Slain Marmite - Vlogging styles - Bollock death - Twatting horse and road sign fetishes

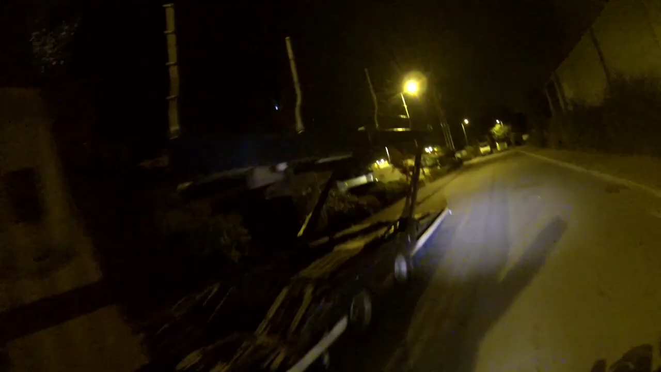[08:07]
A Renault dealership, but the door's open. What the fuck are they up to in there? What are you up to in there, you cunts? Some manager shagging his secretary.
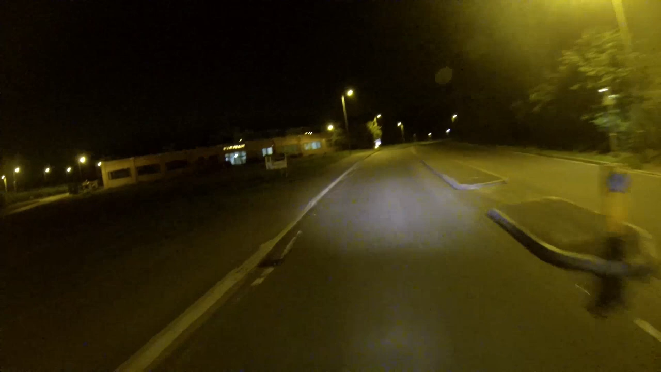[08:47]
I've got it all worked out for him. Fuck my fucking hairy, fat, useless life. Yeah. Fucking lunatic. Who the fuck's out cycling at 10 o'clock at night, for fuck's sake? That's where I went to school. Hardley School. It's actually called the New Forest Academy, but it used to be called Hardley School. Everyone used to joke that we were hardly educated. Fucking hilarious.